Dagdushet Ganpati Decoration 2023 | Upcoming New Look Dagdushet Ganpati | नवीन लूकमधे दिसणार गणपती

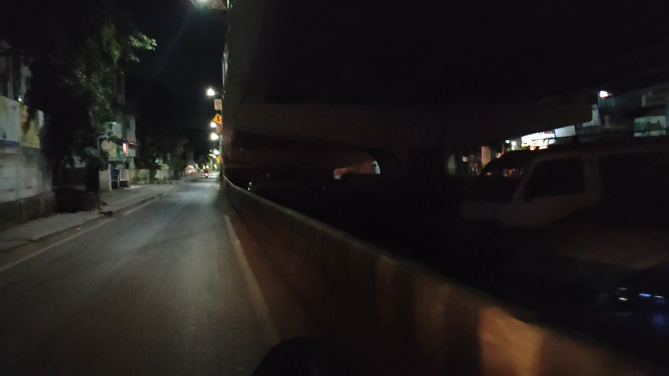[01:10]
सॉरी लेफ्ट घेऊन, पोलीस चौकीच्या साईडने आम्ही जाणार आहोत डायरेक्ट थेट गणपतीच्या दर्शनाला. 4:30 व्ह्यू बघू शकता पुण्यातला, सगळे रस्ते एकदम मोकळे,
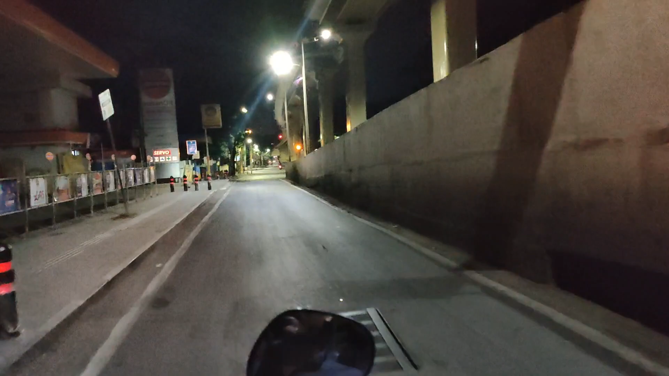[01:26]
असे रस्ते तुम्हाला फक्त सकाळीच पाहायला मिळतात, आत्ता तर तुम्हाला दुपारी तर तुम्हाला अशक्य आहे. आणि वर बघता ते मेट्रोचा पूल आहे, इथून मेट्रो आहे
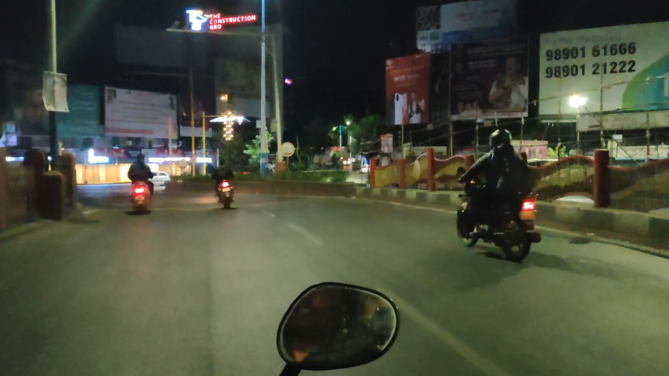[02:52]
ओके. तर आता आम्ही आलेलो अलका डॉकी चौक.
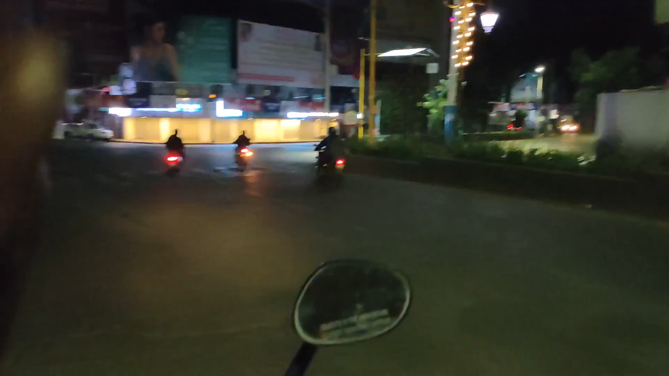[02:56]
गणपतीच्या वेळेस हा चौक पूर्णपणे बंद असतो साईडने, म्हणजे बंद म्हणजे इथे गाड्या नसतात अजिबात, पूर्ण इथं गणपती येतात सगळे.